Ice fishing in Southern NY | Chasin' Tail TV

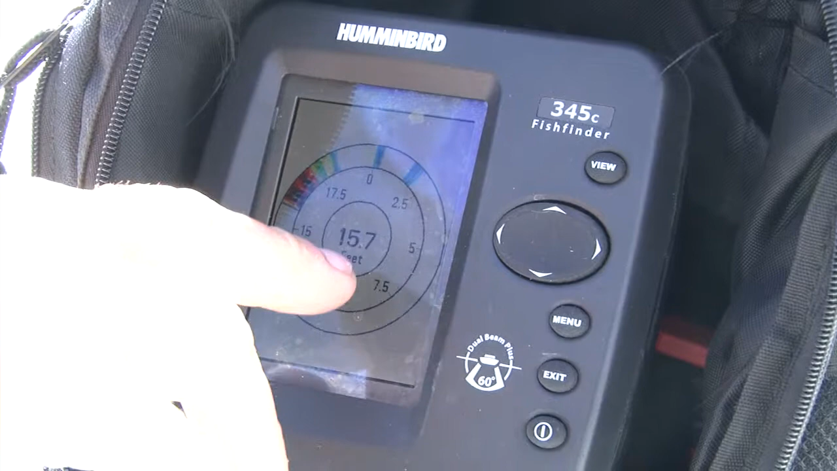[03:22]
On screen: depth 15.7 ft
that mark is the bottom zero here is the ice and that flash is actually a minnow i have on this dead stick in this hole here okay i do that again you can actually see it move when you do that when you pull up on the line you can actually see it
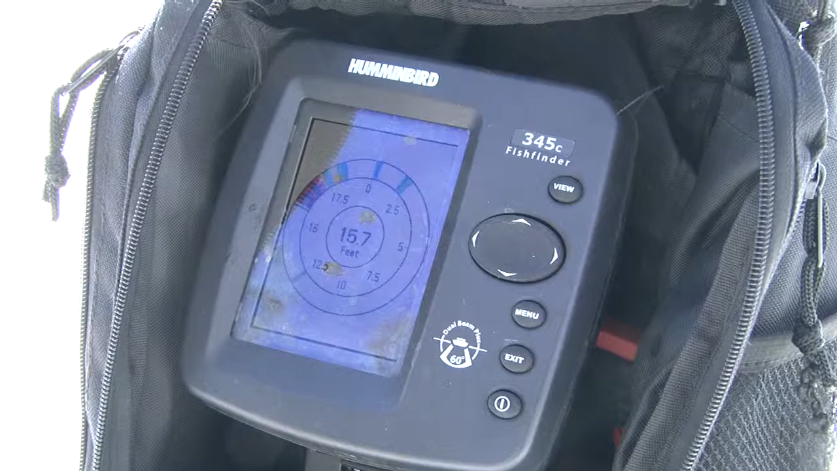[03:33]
On screen: depth 15.7 ft
go up and down gotcha i have that set three feet off the bottom